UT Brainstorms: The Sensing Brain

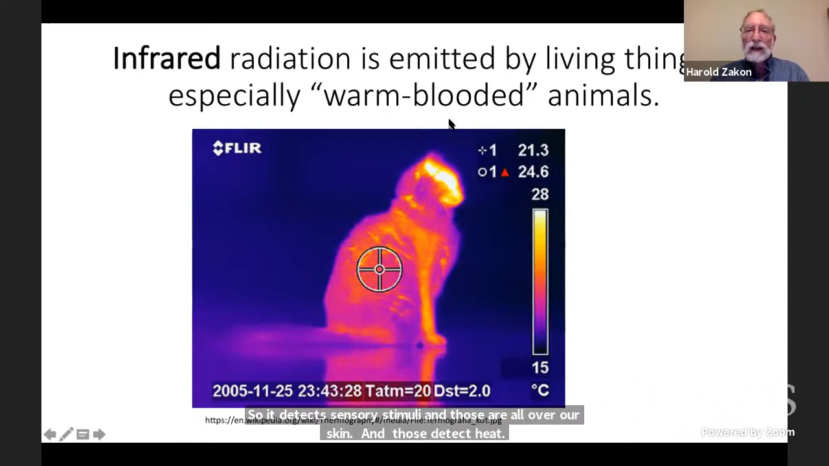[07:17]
On screen: scale top 28°C, scale bottom 15°C
and here's a thermal image of a cat. We can't actually see that, but we have technology that allows us to view or to sense the thermal emissions, the heat, the infrared from objects and living organisms, and convert it into a form where we can see it. We have very sensitive nightscopes for doing that,
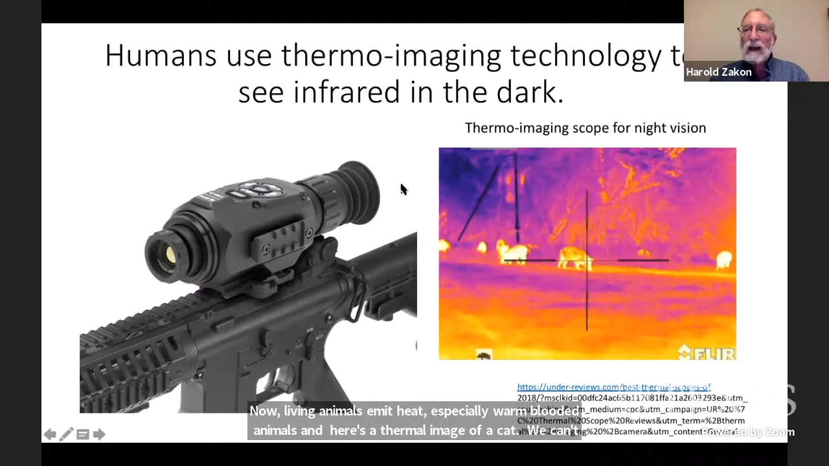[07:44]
but even more sensitive, snakes have invented, that is, evolved two different times in two different groups of snakes.
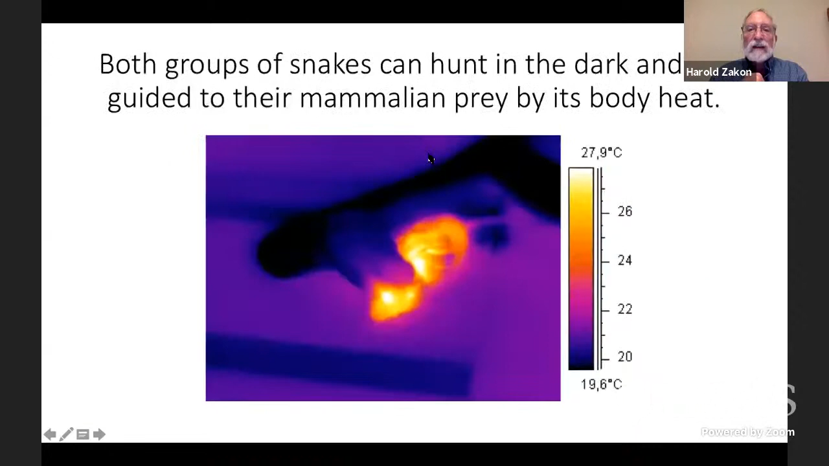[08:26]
On screen: scale top 27.9°C, scale bottom 19.6°C
If a mouse was a foot or a foot and a half from you in the dark, you wouldn't be able to sense its body heat. These snakes do very well, and that's how they catch their prey at night. Well, that's infrared.